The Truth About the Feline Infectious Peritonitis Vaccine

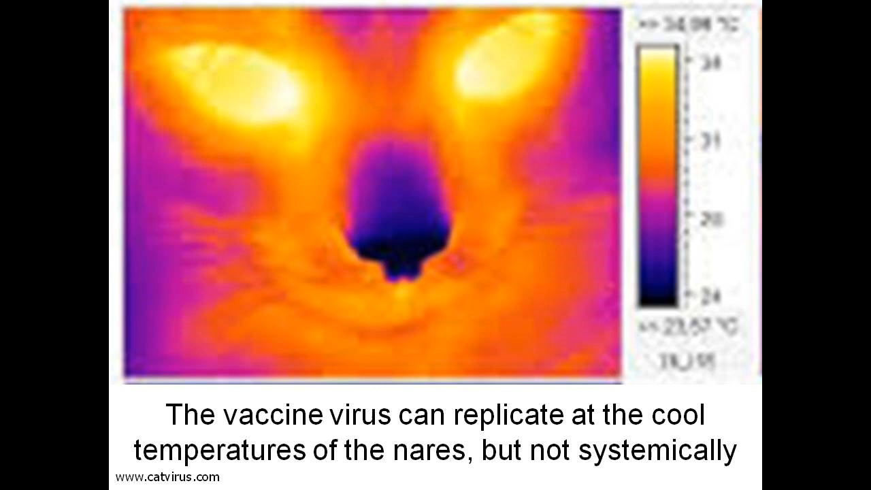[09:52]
This is why the vaccine is safe and doesn't cause antibody dependent enhancement. On this thermal image of the cat's head you can see that the nose is a lot cooler than the rest of the head.